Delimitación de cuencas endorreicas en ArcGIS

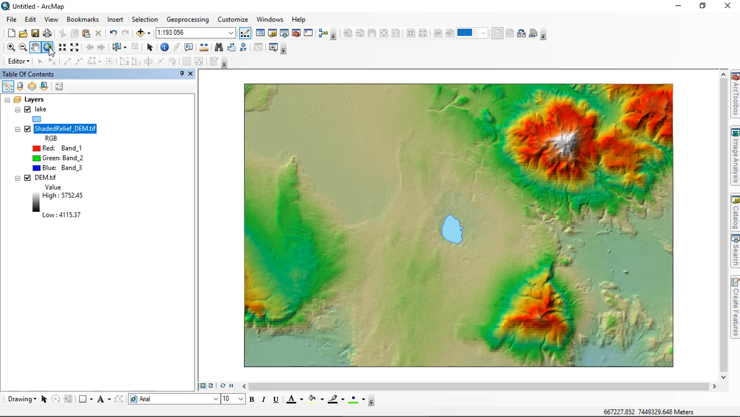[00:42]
Si hago un zoom, pueden chequear que esta es la forma del lago y si es necesario, podemos dibujarla.